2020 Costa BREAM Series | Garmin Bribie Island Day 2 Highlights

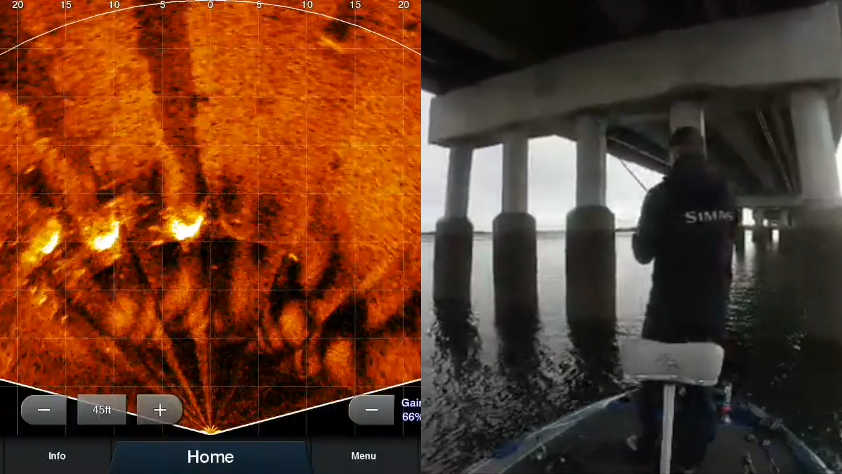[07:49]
Oh man I can see them all from this pole. Seeding them the pole.
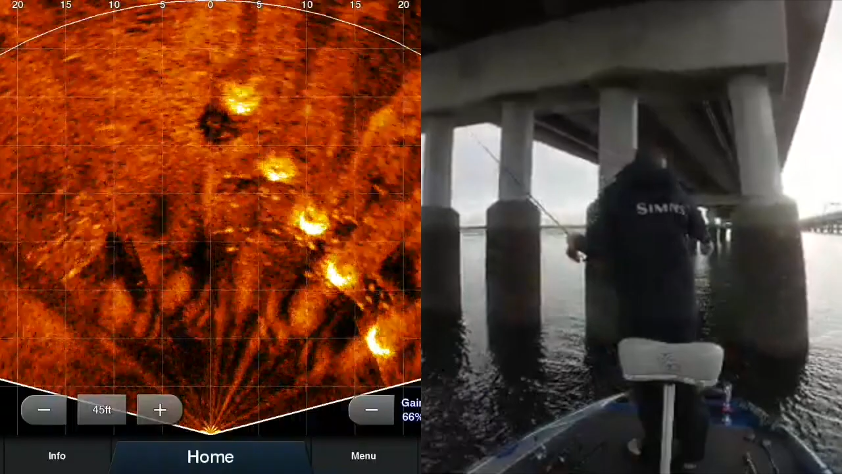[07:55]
I can see them scattering to the bottom.